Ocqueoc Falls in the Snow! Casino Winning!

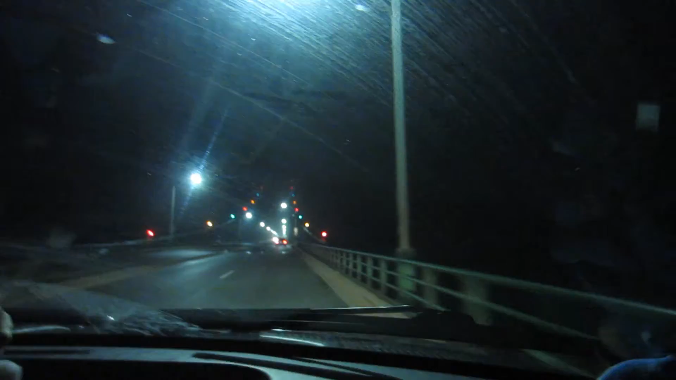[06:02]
There's the Christmas lights On the bridge Red Orange Green Hard to see still Because it's foggy Yeah, it is still foggy
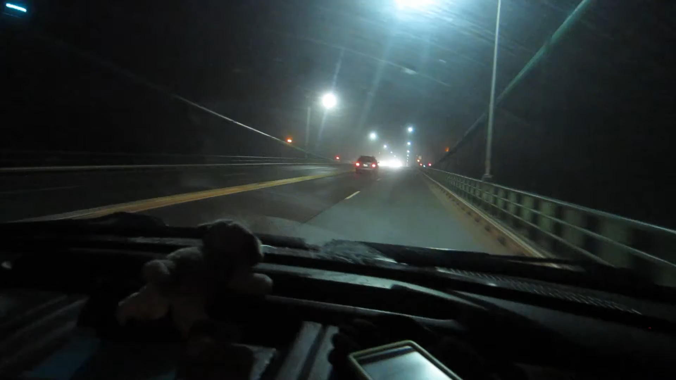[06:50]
Oh look the guy in front of us wanted to ride on the grates There's a There's a center grate in the middle of the road that I don't know You can see through You can see through And it's scary